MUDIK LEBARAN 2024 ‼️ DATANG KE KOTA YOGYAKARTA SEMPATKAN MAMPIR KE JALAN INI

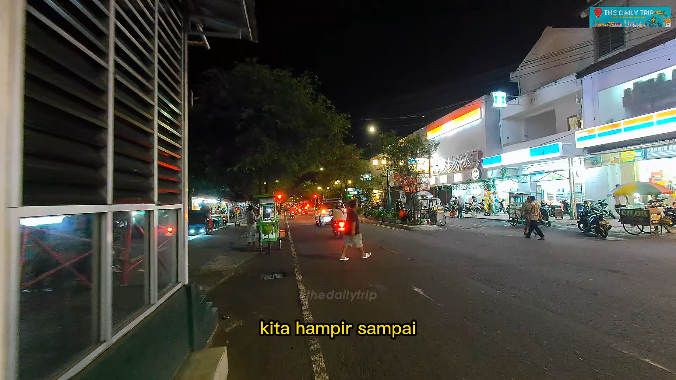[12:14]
kita hampir sampai di ujung paling selatan Jalan Margo Utomo.
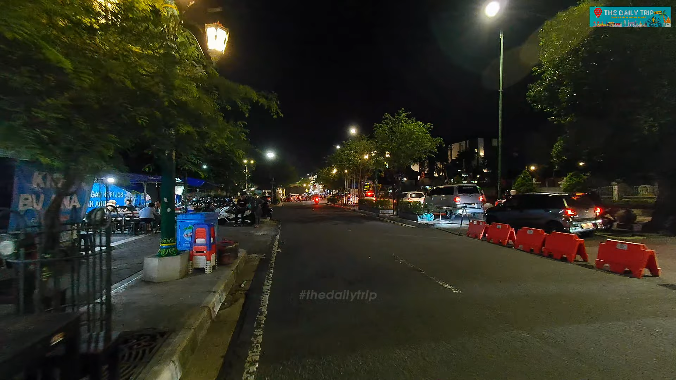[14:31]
Oke, nah itu. Itu jalan yang dari ini, yang dari Bundaran Samsat Jogja ya.
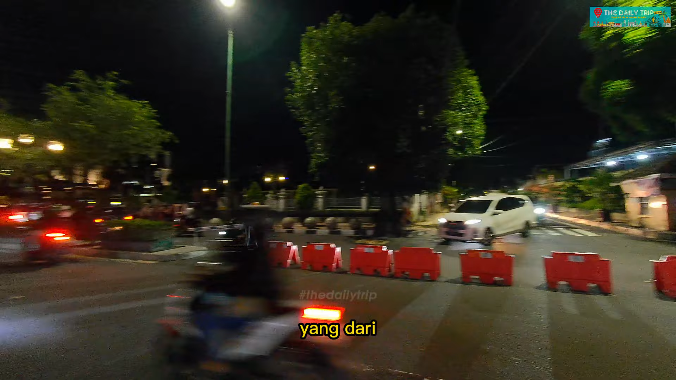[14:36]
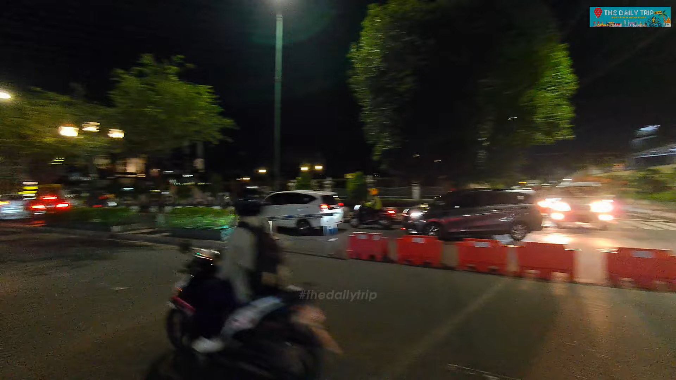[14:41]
Itu keluar dari situ mau ke arah masuk Margo Utomo atau mungkin ke Malioboro. Nah, seperti ini, teman-teman, situasinya.